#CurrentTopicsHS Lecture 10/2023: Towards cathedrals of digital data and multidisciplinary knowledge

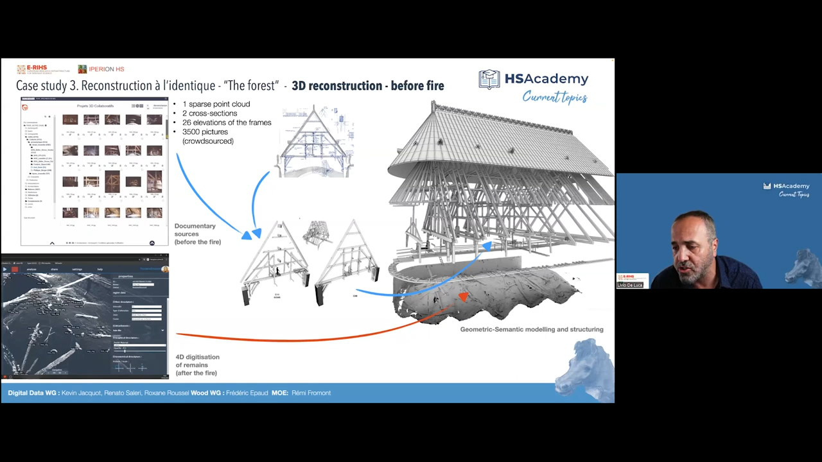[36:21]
uh, drawings, and also some, uh, point clouds.
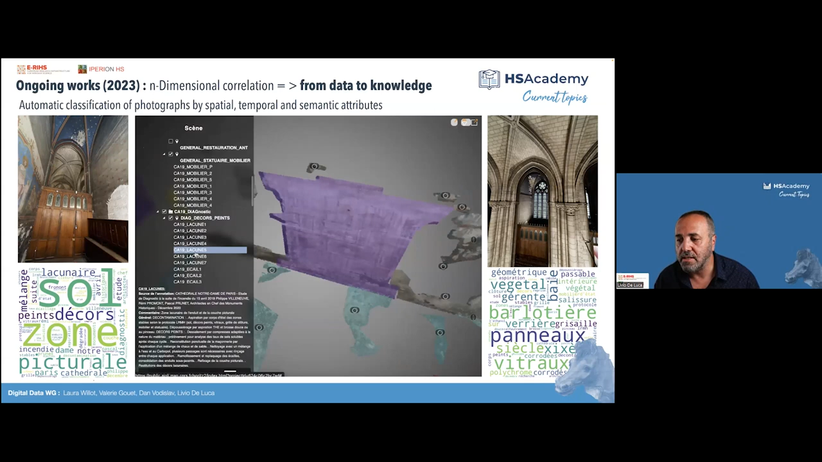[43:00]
As you can see, we can transfer all the attributes related, linked to the annotation, to the initial images.